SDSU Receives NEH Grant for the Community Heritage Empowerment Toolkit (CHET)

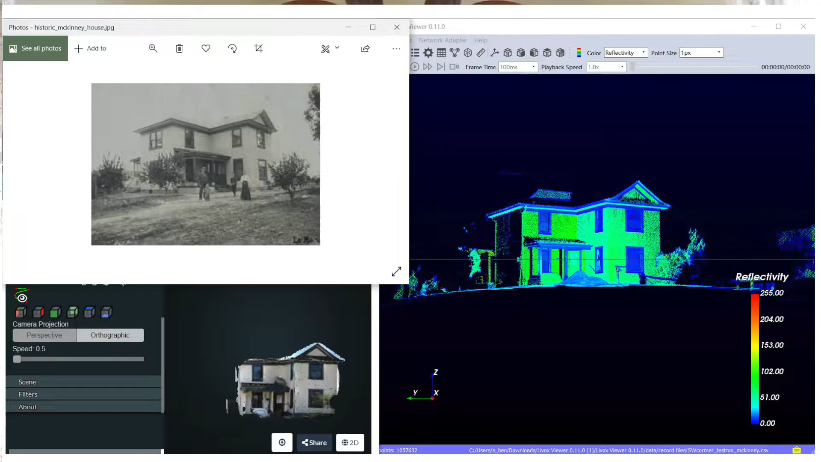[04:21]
But it's all volunteer, and if we can find a way to streamline or speed up that process using new technology like smartphones to scan them,